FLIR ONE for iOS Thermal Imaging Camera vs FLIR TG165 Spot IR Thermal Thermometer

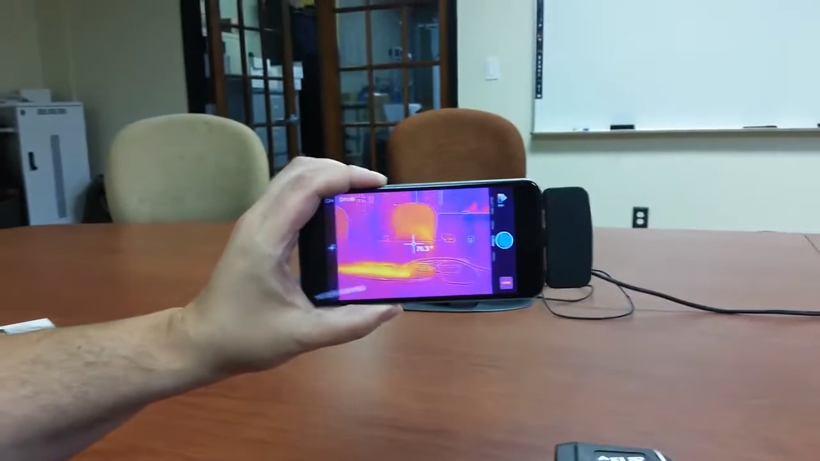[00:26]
To give you a nice crisp image, we're using the iPhone 6 Plus, so we've got a gigantic screen here.
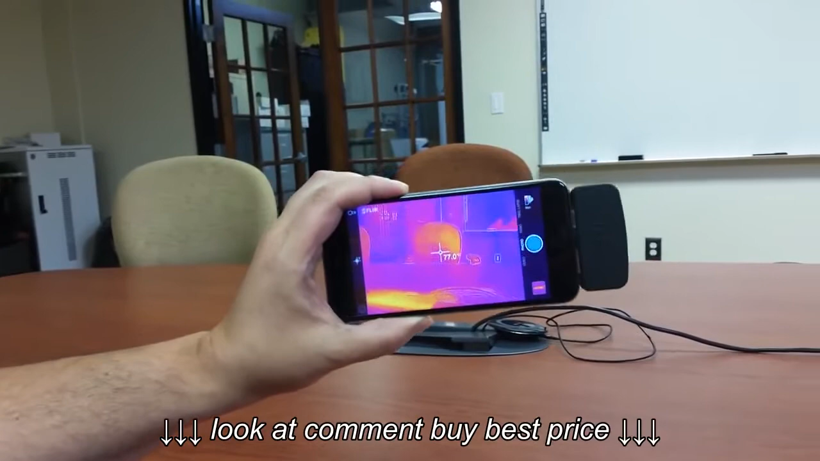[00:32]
It does give you only center spot measurement, which is one of the similarities between them, but you'll notice side-by-side the screens look much, much different. The nice thing about the TG165, it does have a laser pointer,
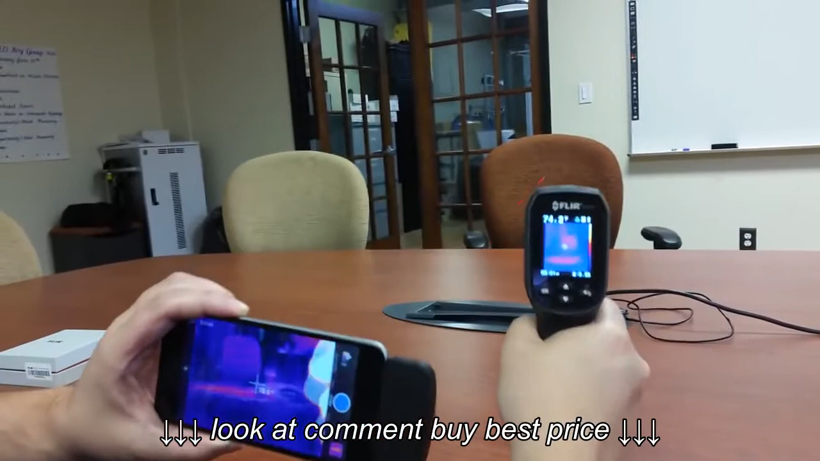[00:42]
so you can see the outline of what it is you're looking at. It's also much more rugged. It's industrialized. It's got a much more solid feel to it.
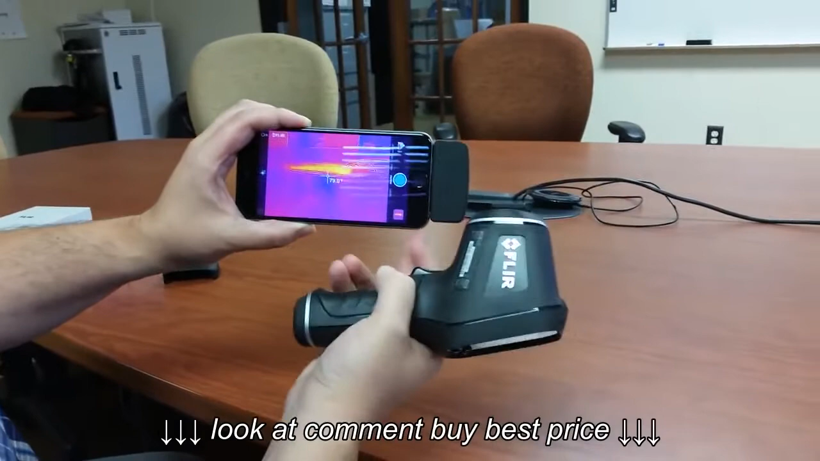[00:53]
This, you have to take your case off your iPhone or your Android phone if you have the Android version.
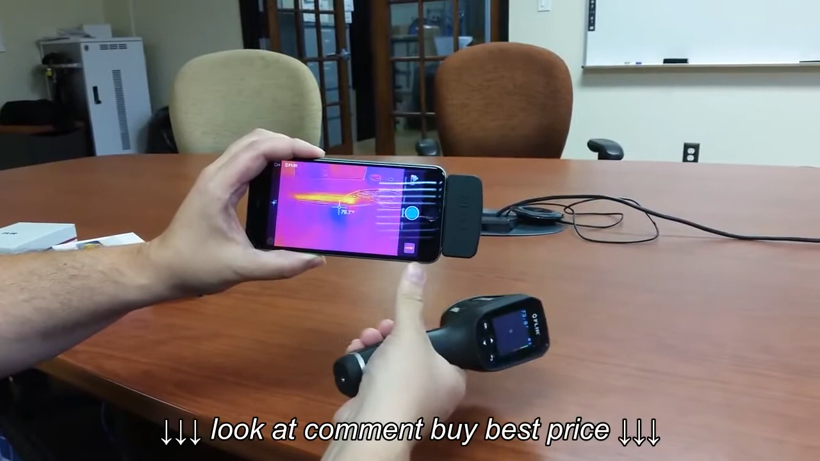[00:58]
You have to take the cover off because it's where it'll sit flush. But again, really the screen size, the MSX enhancement. The temperature range on this is only 248 degrees, whereas this, because it's really an infrared thermometer, first and foremost with a visual overlay, can get up to 748 degrees.
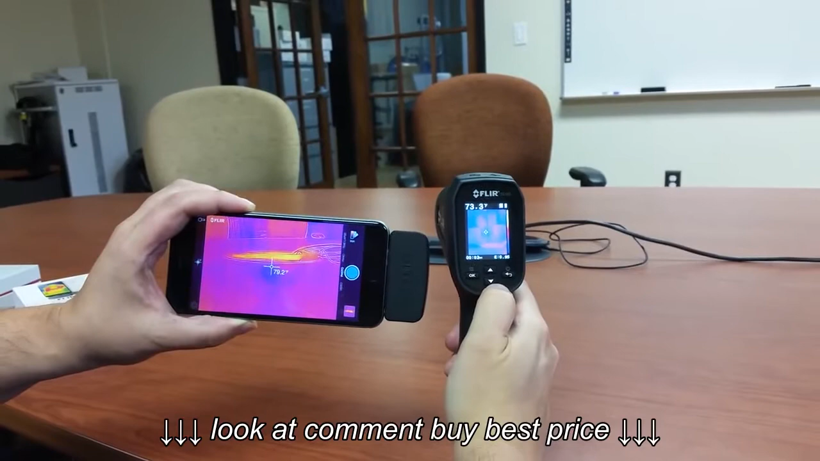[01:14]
Both have adjustable immacivity, both can store images. This can also do video and change your modes into different styles. This one has just a couple of modes.
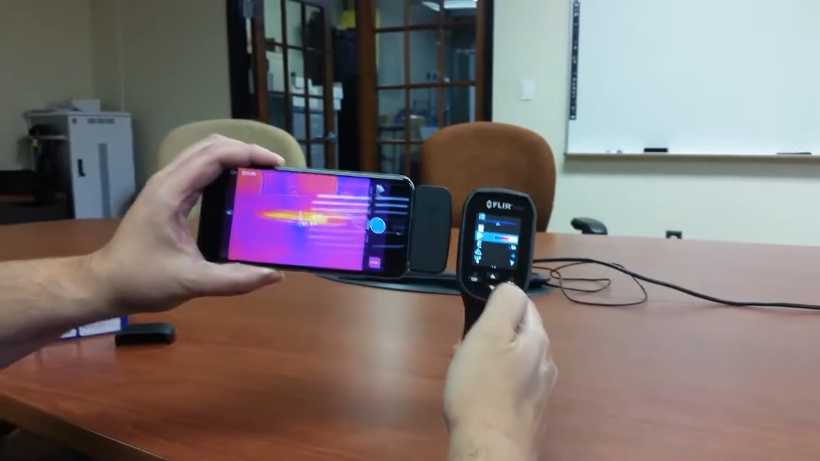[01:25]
So you can change it to grayscale or to ironbound, that's it.